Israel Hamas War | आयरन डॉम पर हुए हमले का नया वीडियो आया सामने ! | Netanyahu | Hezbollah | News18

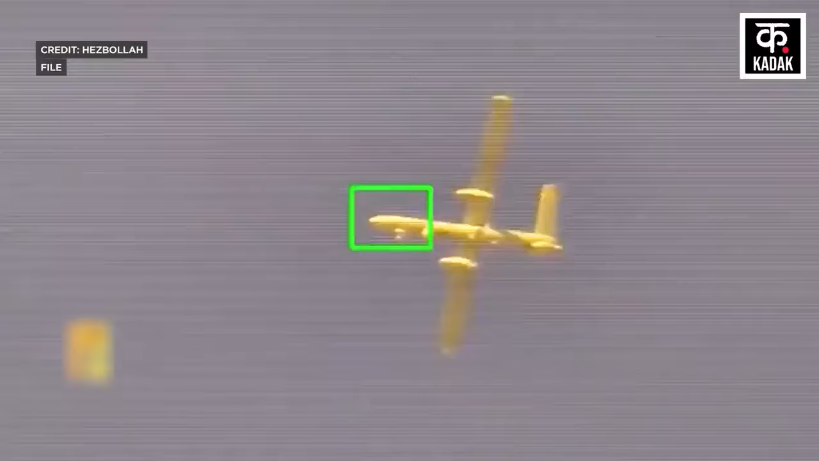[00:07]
लेबनान के हिश्जबुल्ला ने पहले इसराइल के लाखों डॉलर्स के ड्रोन को मार गिराया और फिर